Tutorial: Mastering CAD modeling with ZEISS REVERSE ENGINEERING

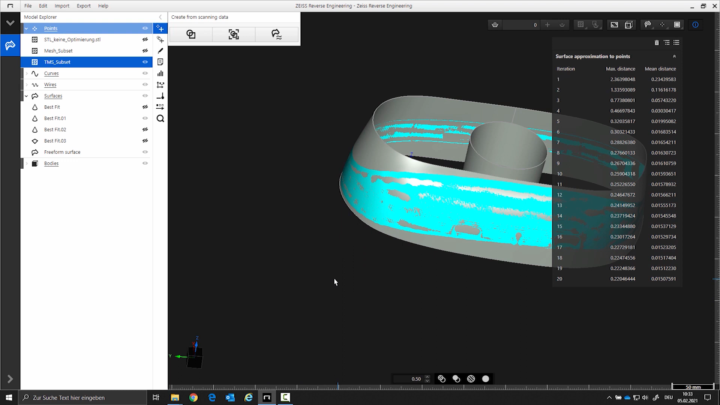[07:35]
Here you can see the average distance from the surface to the STL.